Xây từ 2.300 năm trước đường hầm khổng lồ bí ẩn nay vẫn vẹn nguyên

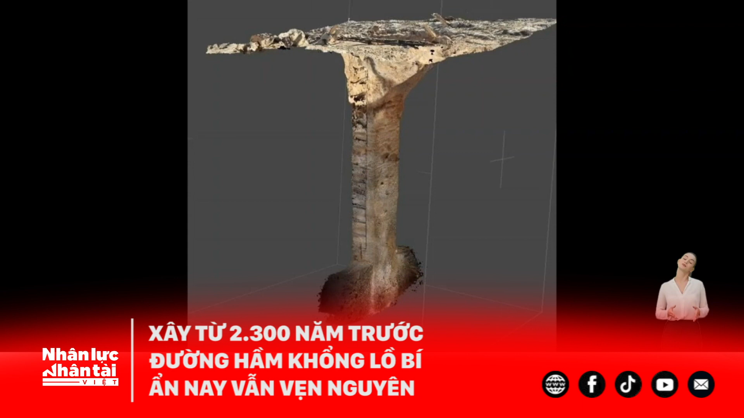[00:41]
đấy là một đường dẫn nước khổng lồ cao 2m, nằm sâu 13-20m dưới lỏng đất, bên dưới một ngôi đền tôn vinh vợ chồng thần Osiris và nữ thần Isis.